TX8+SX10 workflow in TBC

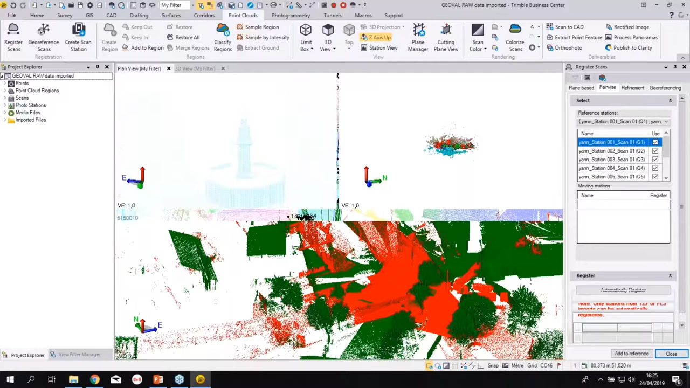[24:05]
and you can see reference station as the sx10 which is perfect moving station it's a block of all the nine uh tx8 tzf scans so i could do automatically register pair but that will be like the previous one so i want to change and choose different techniques because we're all here tonight this morning uh to learn stuff so i will pick a point like on the fountain so also important and i think is fantastic
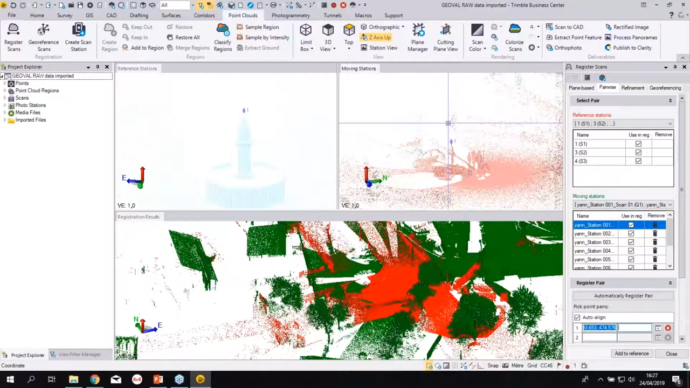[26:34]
okay done so just change the position we can see now red and green together if you're
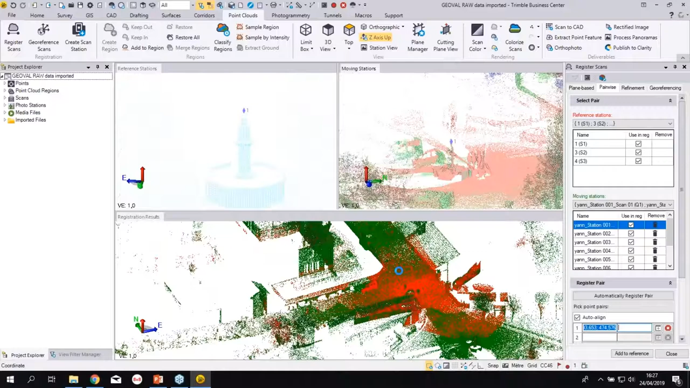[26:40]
not colorblind it's a red on green just because there is some guys next to me is colorblind so not kidding uh so you can see all this you can see now if you scroll down the report so like four millimeter
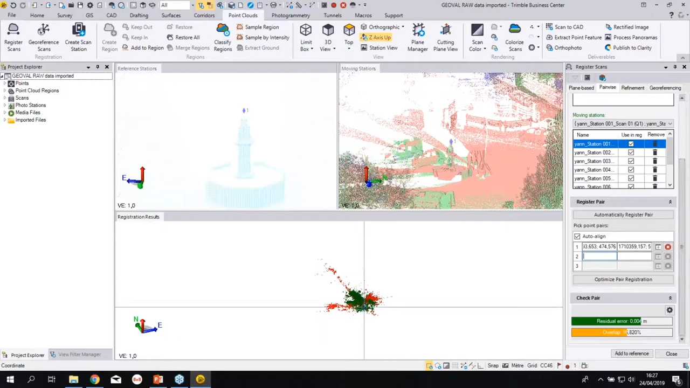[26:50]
uh in uh american units it's still very small i don't know what four millimeter is in a u.s unit show but it's it's good it's
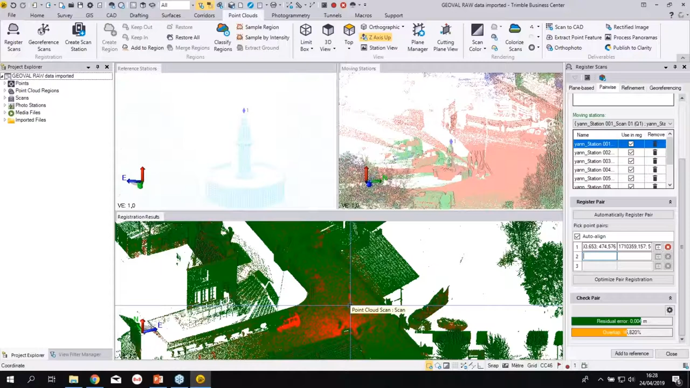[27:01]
small you can accept this and then what i will yeah and one good thing to do is to add to reference so make it as one block because in case
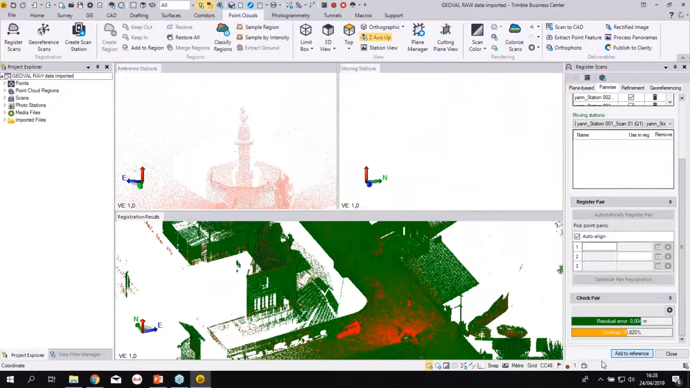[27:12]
you get like some new scan coming from different source you want not that uh those three sx10 on those nine txra data to be together as one block so if you have to import something else
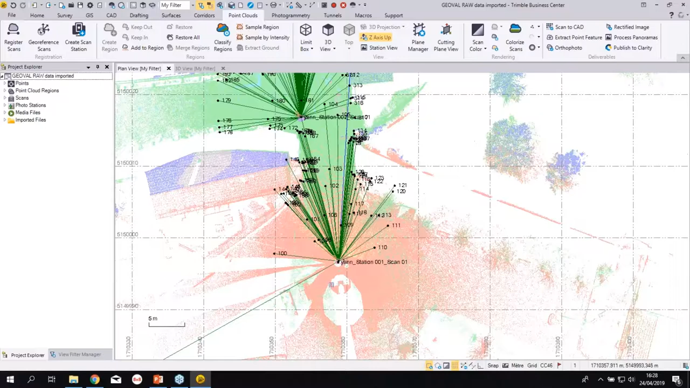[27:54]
i'd like to show you uh in case you didn't know one cool stuff inside tvc you can show a background map to look at your project so always something interesting to show especially to your client let's say if you did that road you can show them why you started
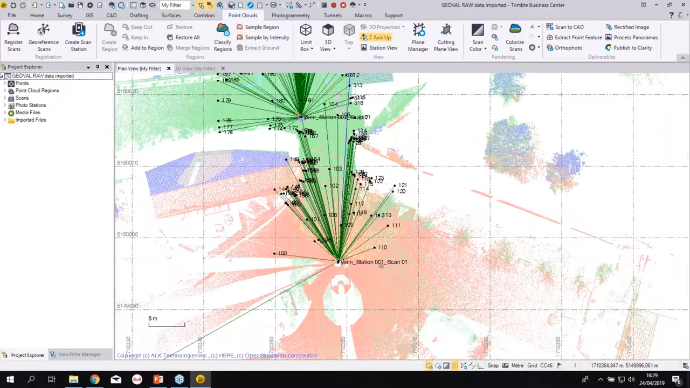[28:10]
and why you finished so you can download the map like this of the project but
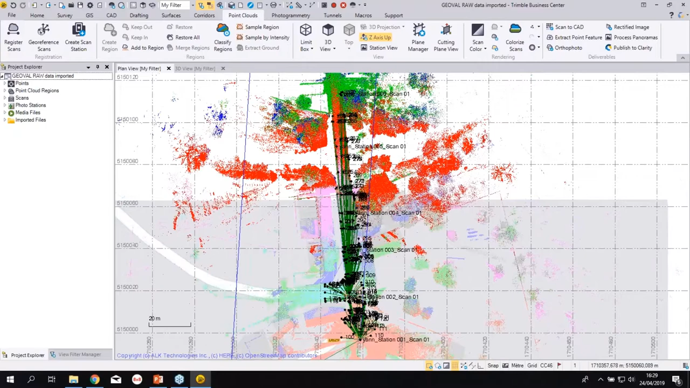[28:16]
what i will do i will select the project itself go to the properties and i will display
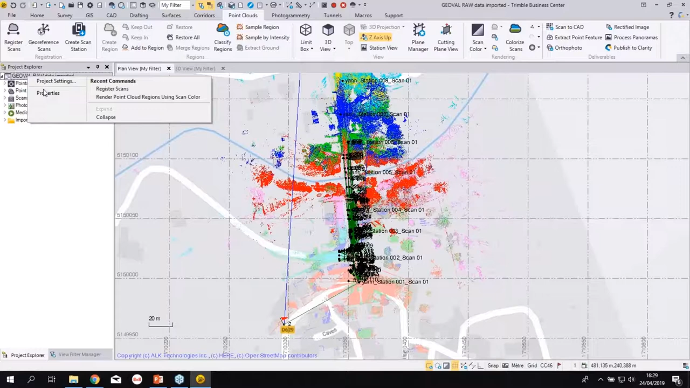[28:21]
some satellite imagery to make it look a bit better digital globe imagery
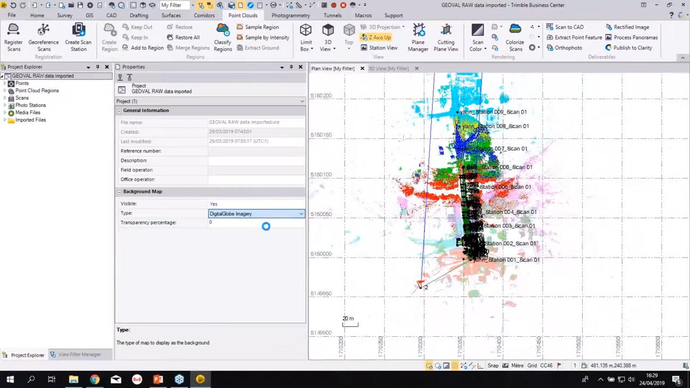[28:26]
if i just zoom out a little bit it's gonna adjust update so nice
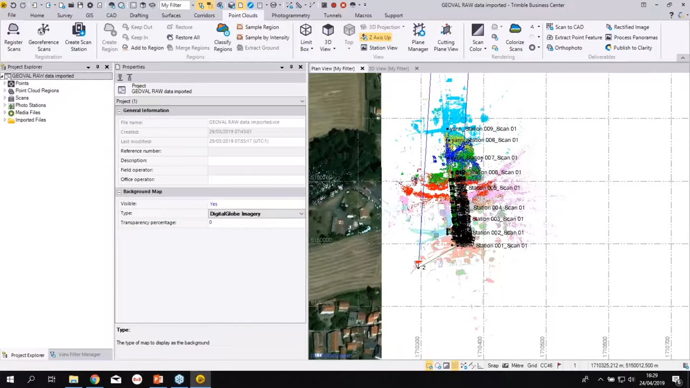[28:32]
little function inside tvc i think very useful especially
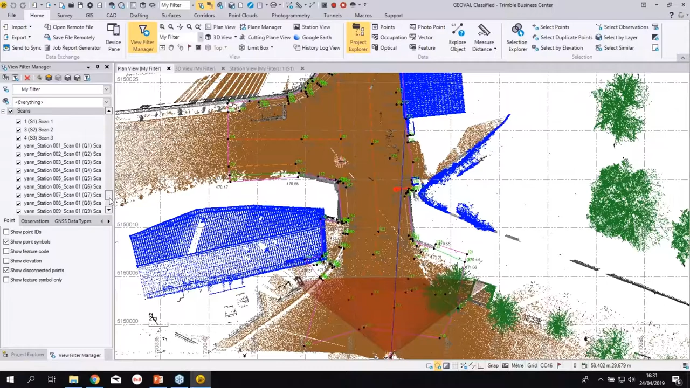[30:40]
and so on photogrammetry when you have images all the layers you will create and the scans and the regions uh that has been extracted from the classification so just went to
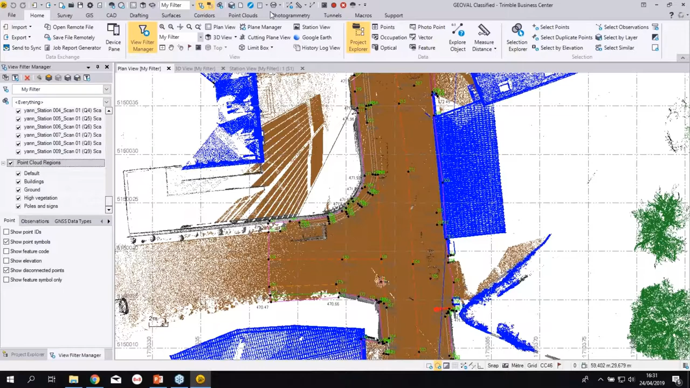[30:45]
point clouds classify region and then it's just you select your point cloud
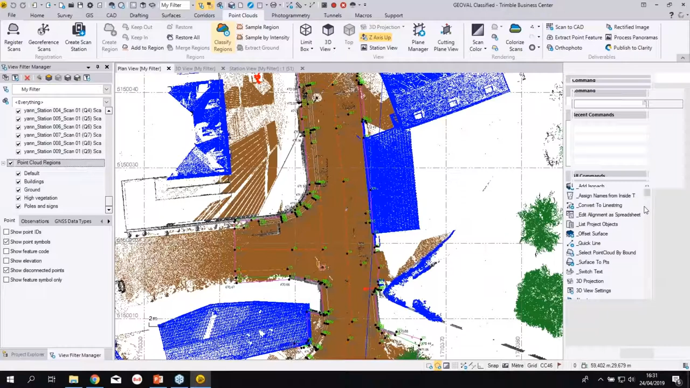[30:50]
it's going to extract the class for you automatically so fantastic tool really fantastic tool uh to be to use and then what you did yannick so all the points were like uh it
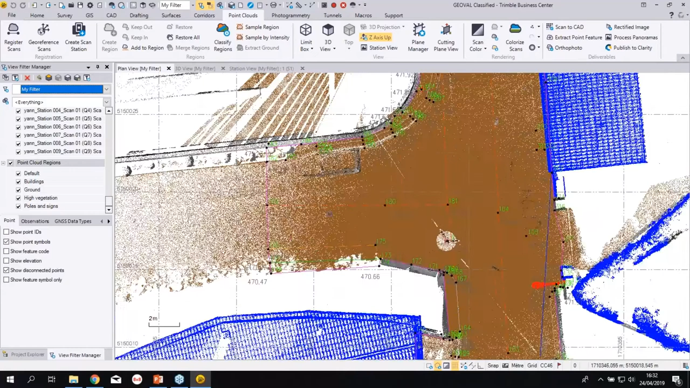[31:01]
is some uh some feature coding in the field and then basically just went to process the feature code and then it created the lines uh the points and the symbols for
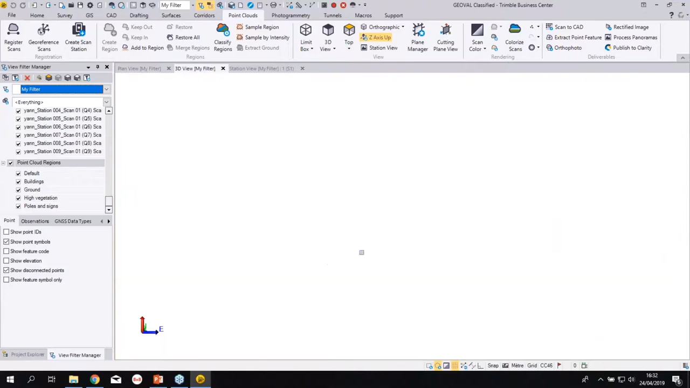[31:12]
the trees and so on so if we have a look up sorry my reference
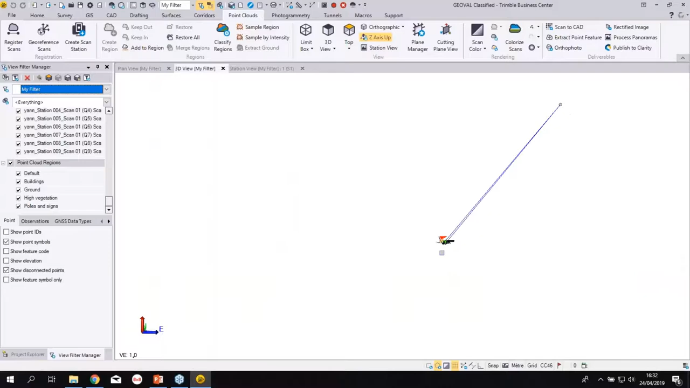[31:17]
station is speed four so we can see also he continued to do the topo
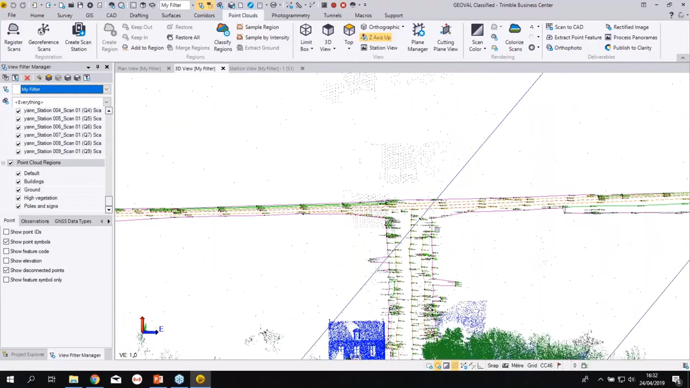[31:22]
by himself after i left using the s-extended txa so kind of big project
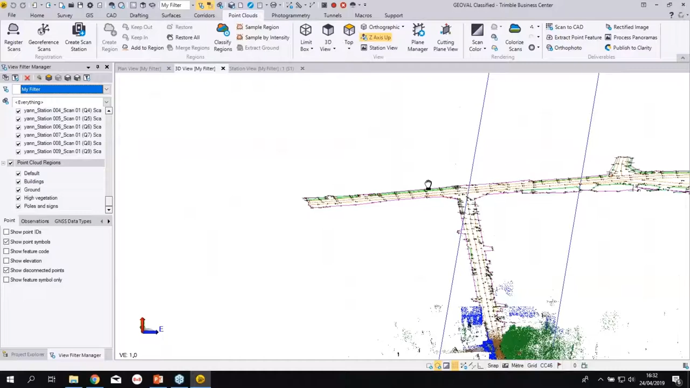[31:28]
uh that in one day and the benefits also are feature coding i don't know if you all
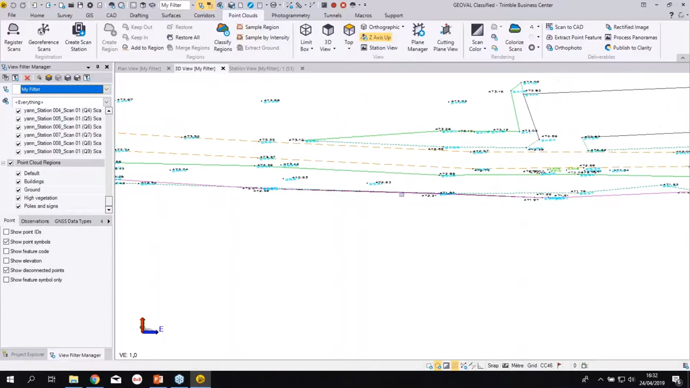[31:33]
use feature coding but it's really great things to do in the field and also like back in the office here so we can see the result of what he did and now what we can do as well now
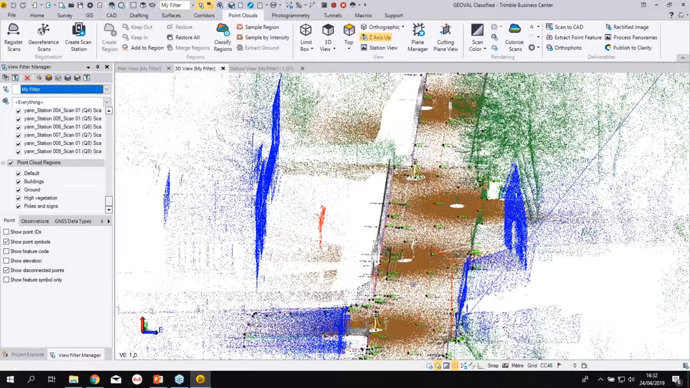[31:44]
is to make some few cross sections to show you so you can go to the cutting plane view also just to show that everything that tbc can do actually tbc can do much more than all
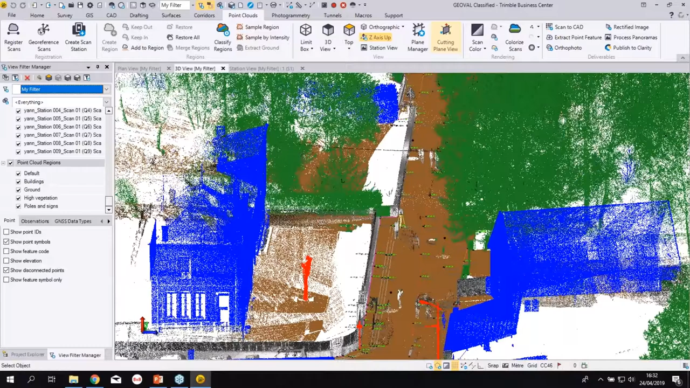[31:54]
this but we don't have the time to show everything unfortunately so plane i will
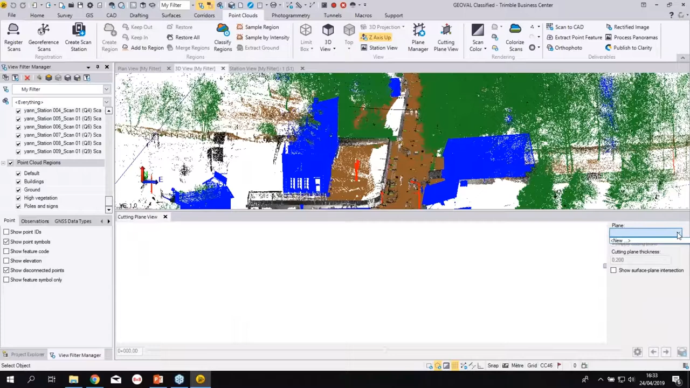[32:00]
define a new plane i make new one i will suggest to all of you if you're new to it to always give a name that makes sense to your plane because there is nothing easier than creating plane one plane two plane three plane four and uh then you don't know what it is so i think always name your plane will help you uh a lot so different technique to create your plane what i will use is to make from linear paths so it's new uh true is that new in version 5 or i think it was in
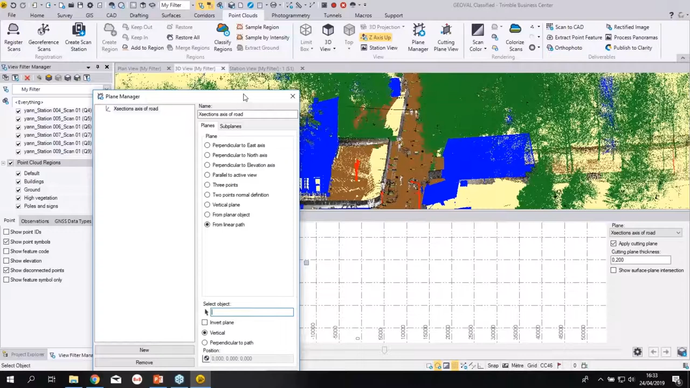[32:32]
version 5 that this one came no it was version 4.5 yes so version 5 exactly so now i can select the axis of the road from the feature coding so cat polyline i can select vertical or perpendicular to the path so i can i make that on it to the path i can zoom now in my cutting plane view